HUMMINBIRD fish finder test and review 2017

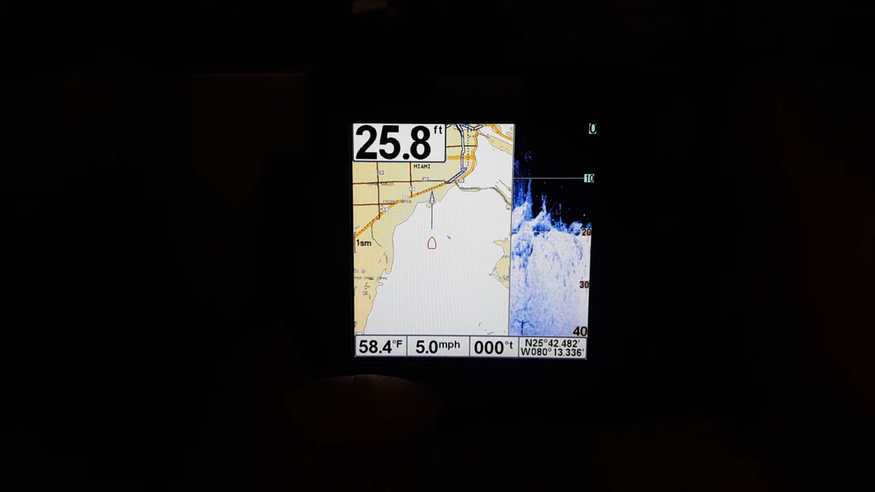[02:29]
On screen: depth 25.8 ft, water 58.4°F, speed 5.0 mph
see this is navigation with down imaging navigation with sonar and just
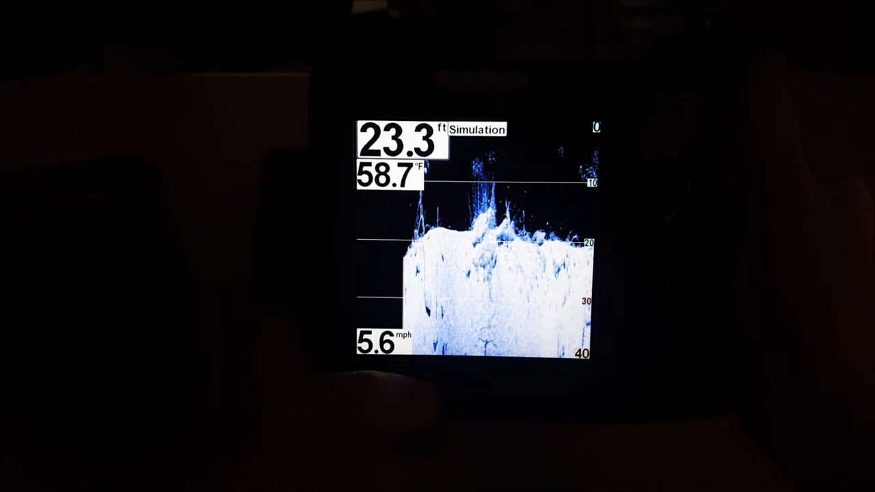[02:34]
On screen: depth 23.3 ft, water 58.7°F, speed 5.6 mph
down imaging and as you guys can see the the resolution on this screen is much higher than it was
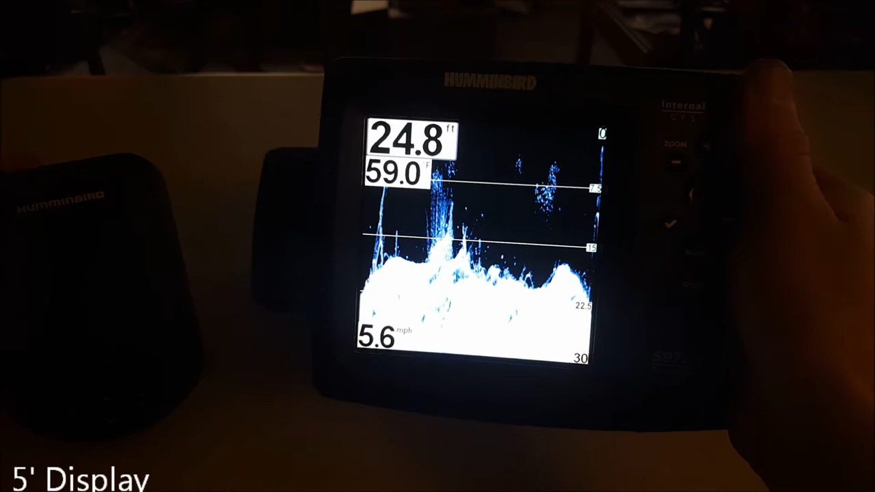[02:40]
On screen: depth 24.8 ft, speed 5.6 mph
on the uh the 197 uh just a better quality picture as you guys can see
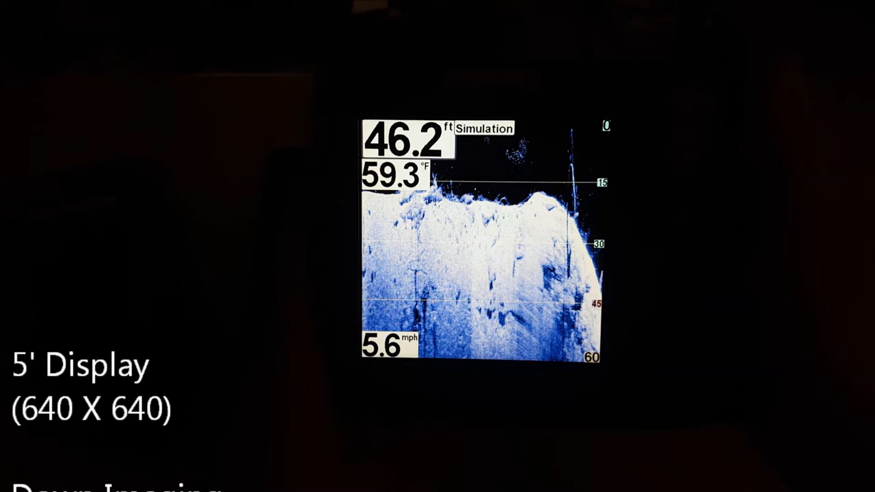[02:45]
On screen: depth 46.2 ft, water 59.3°F, speed 5.6 mph
that detail is is quite amazing this is like a five-year-old unit so I mean
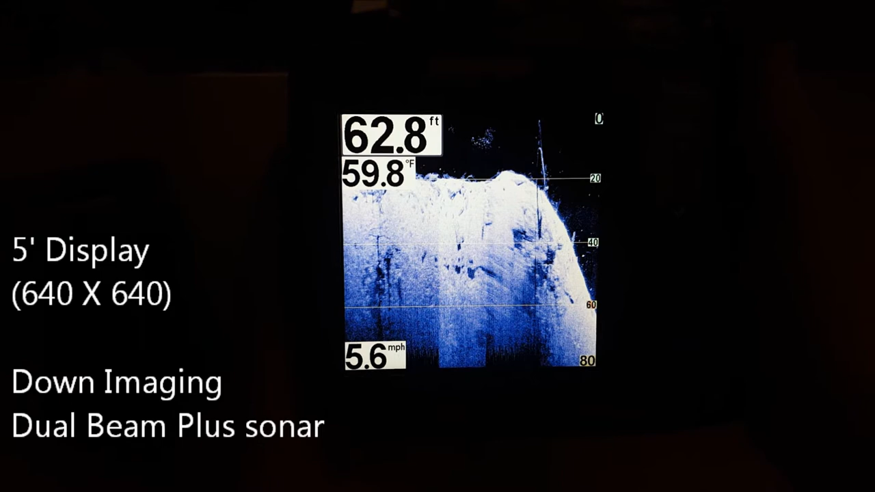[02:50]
On screen: depth 62.8 ft, water 59.8°F, speed 5.6 mph
even back in the day they had some pretty good technology let's go into the split screen here this is sonar and down imaging and as you guys can tell I mean that just the the simple
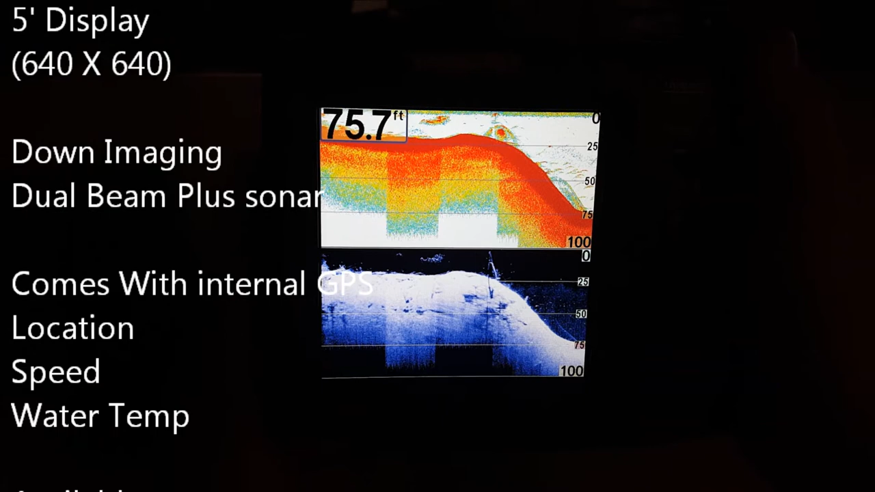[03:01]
On screen: depth 75.7 ft
resolution of the screen is is higher I mean it's a high definition screen so you're
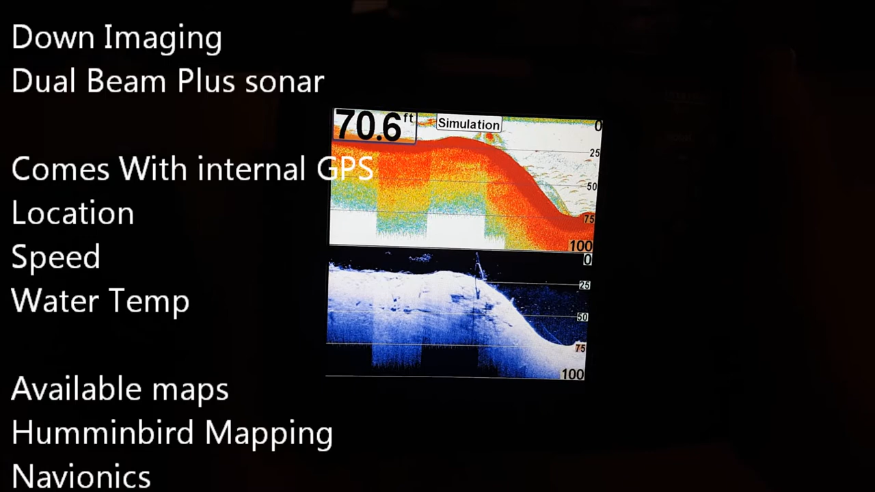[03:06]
On screen: depth 70.6 ft
going to get those those subtle details that
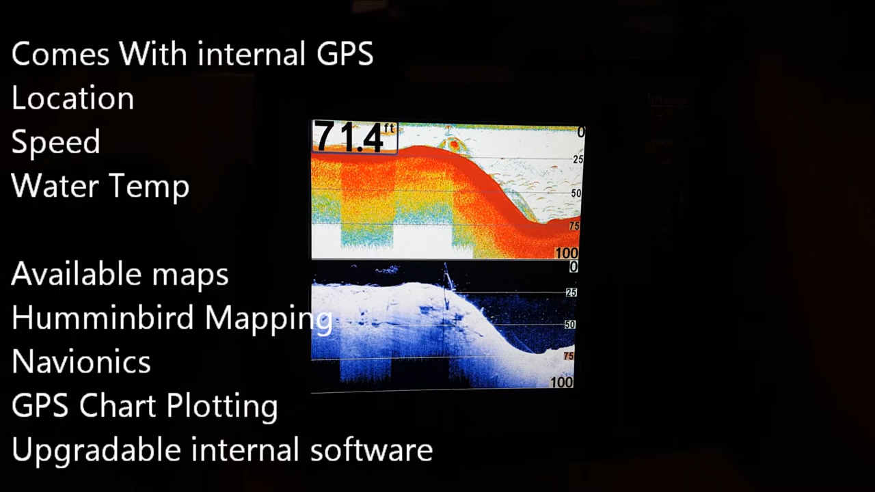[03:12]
On screen: depth 71.4 ft
you're not going to pick up in that other unit here's just sonar which is extremely detailed there
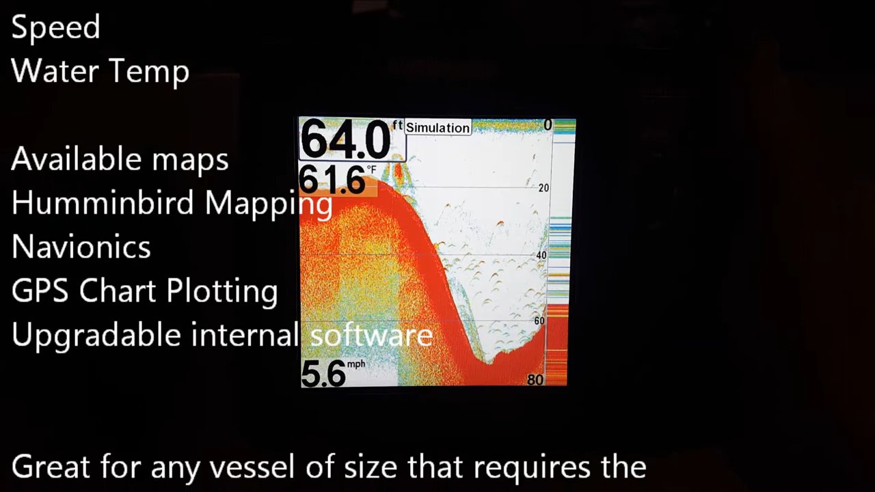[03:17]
On screen: depth 64.0 ft, water 61.6°F, speed 5.6 mph
very clear split screen sonar with zoom
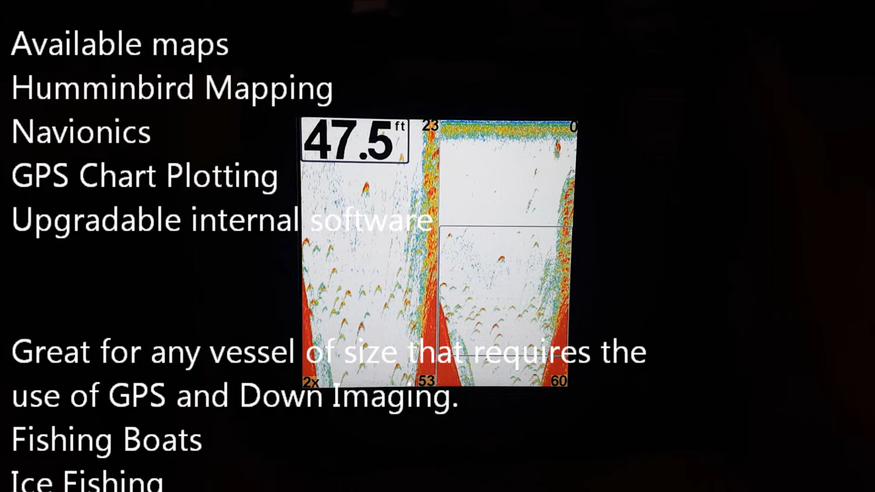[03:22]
On screen: depth 47.5 ft
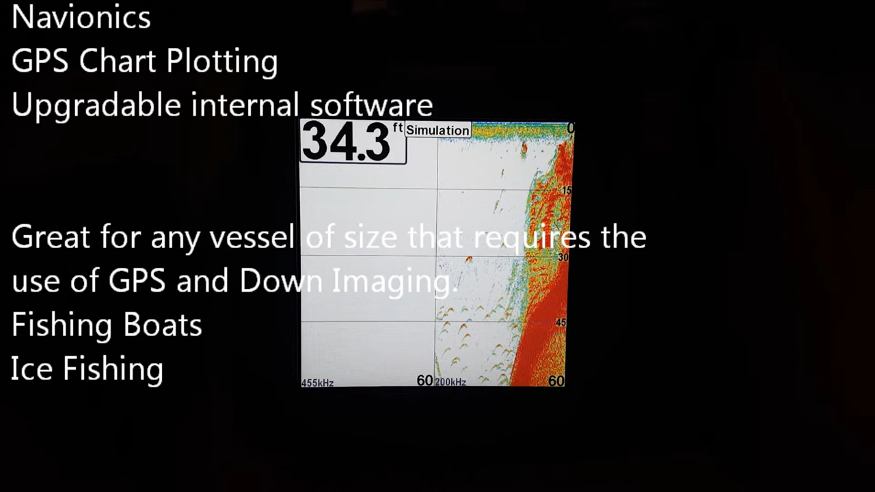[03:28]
On screen: depth 34.3 ft
just zoom there and and you can change the different settings in it and stuff
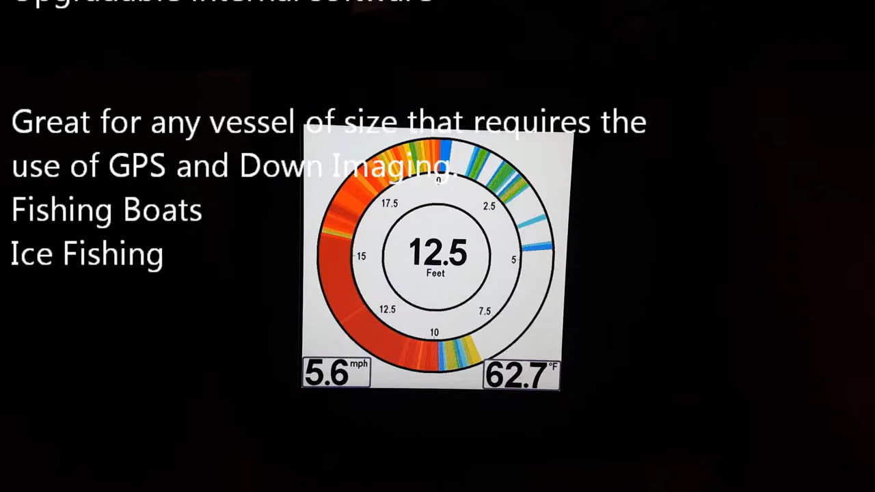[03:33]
On screen: depth 12.5 ft, water 62.7°F, speed 5.6 mph
there's if you're ice fishing or you just want to you feel like that that's
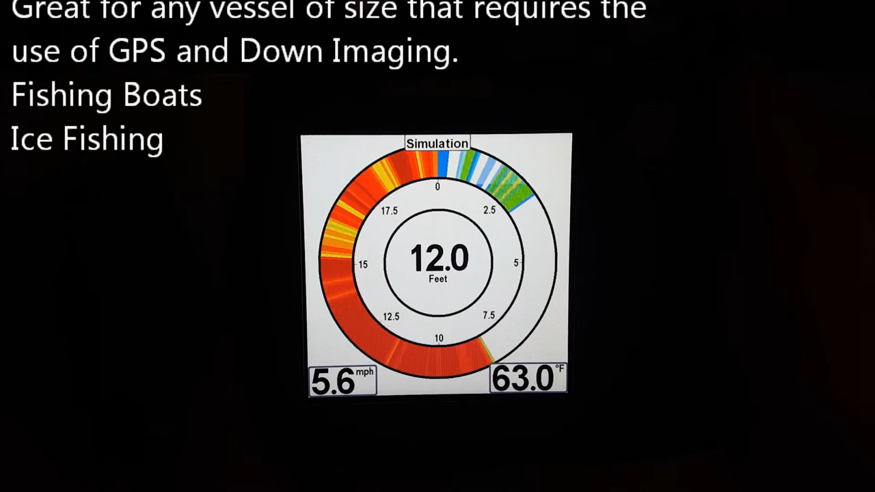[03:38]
On screen: depth 12.0 ft, water 63.0°F, speed 5.6 mph
a better presentation for you you can do that and then just navigation so
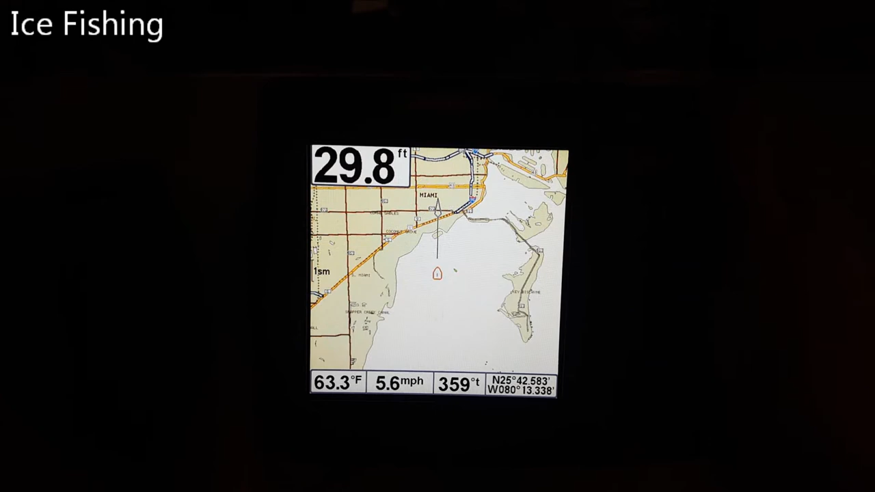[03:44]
that's kind of this unit um as you guys can tell
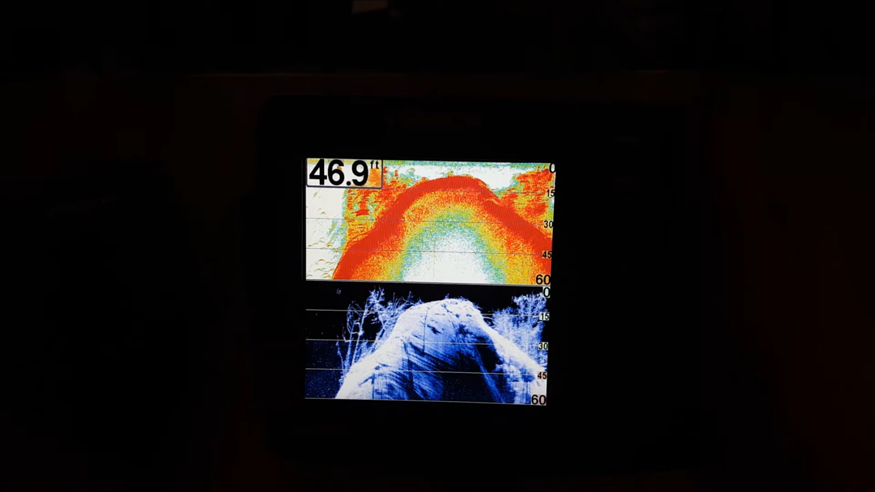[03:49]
On screen: depth 46.9 ft
it's really a detailed detailed system they got here at hummingbird i've only ran hummingbird
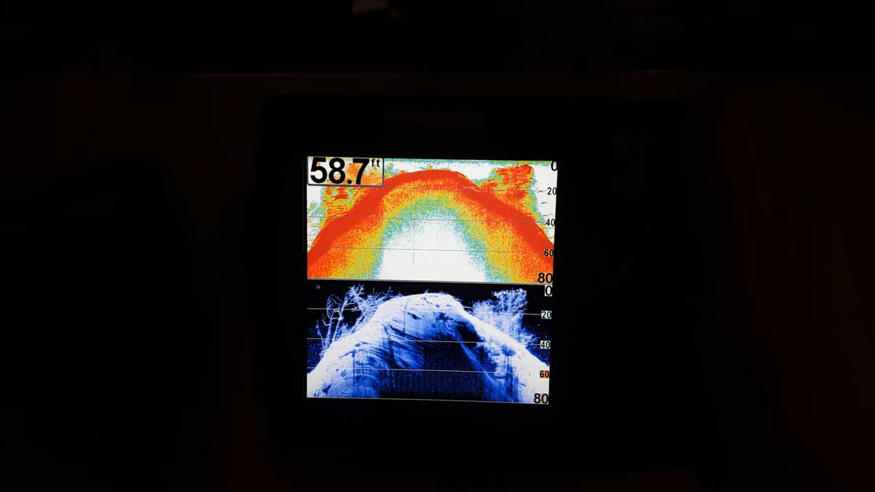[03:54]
On screen: depth 58.7 ft
in all my boats and it's it's really a great product i've it's never really failed me
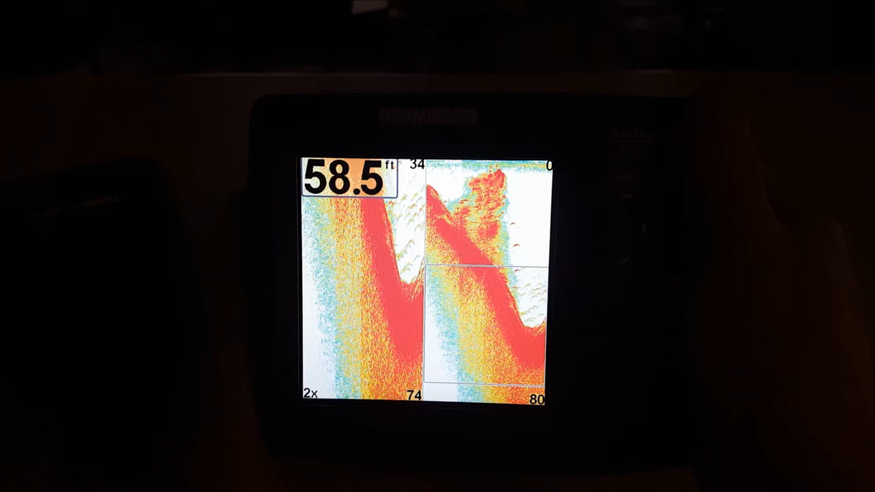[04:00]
On screen: depth 58.5 ft
uh sometimes the buttons stick but other than that it's it's a great deal so let's put this
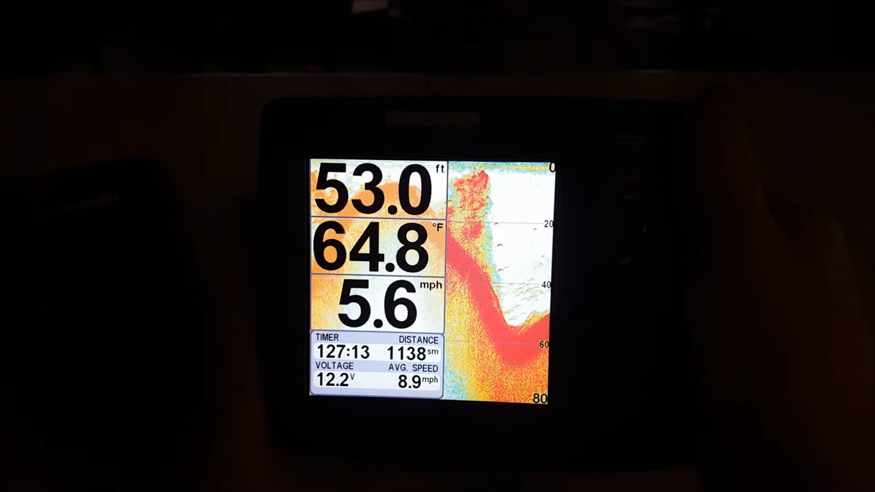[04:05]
On screen: depth 53.0 ft, water 64.8°F, speed 5.6 mph
one down as you guys can see it gives you uh the depth water temp miles per hour
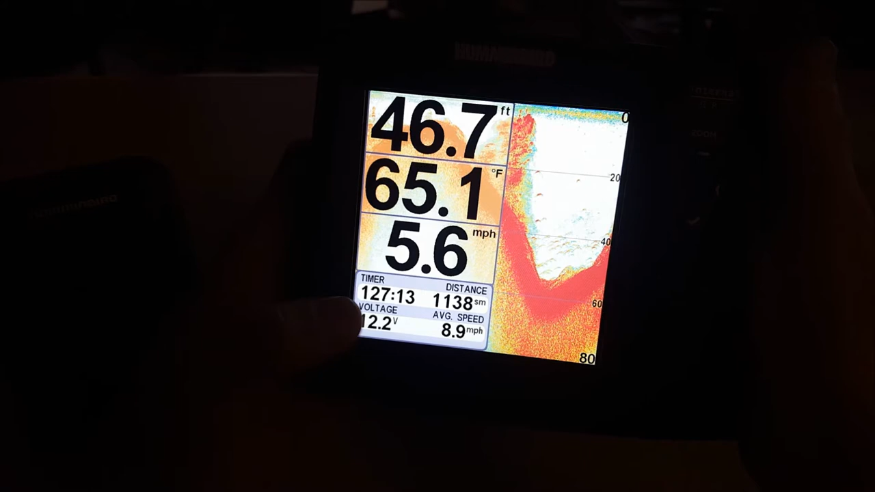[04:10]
On screen: depth 46.7 ft, water 65.1°F, speed 5.6 mph
timer voltage different little uh information systems there that kind